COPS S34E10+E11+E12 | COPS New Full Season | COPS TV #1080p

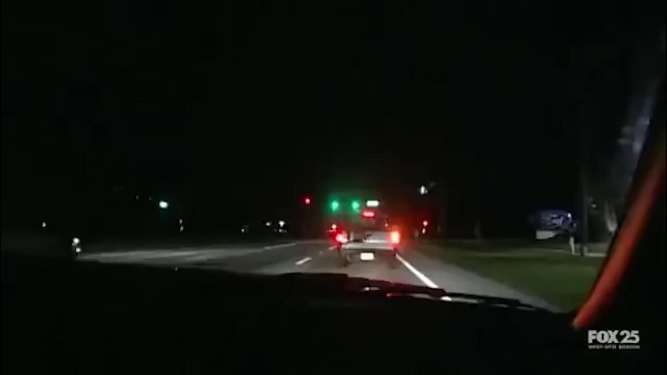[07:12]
4-way to sell, 1050. 331. This vehicle in front of us here has no tag lights and his tag's not securely attached.